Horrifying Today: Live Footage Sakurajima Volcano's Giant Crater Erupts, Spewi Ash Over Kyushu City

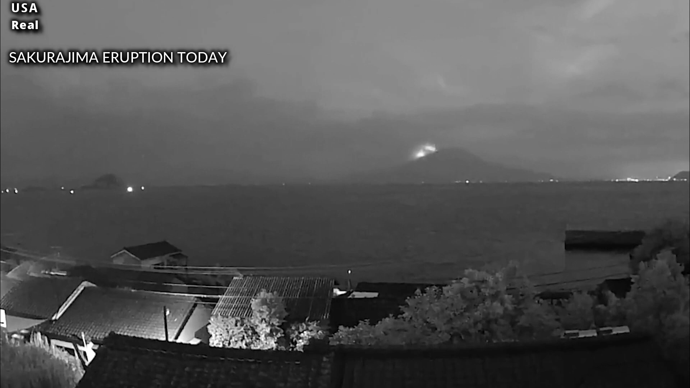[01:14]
sent a column of ash up to 6 kilometers into the air above Minami Dake.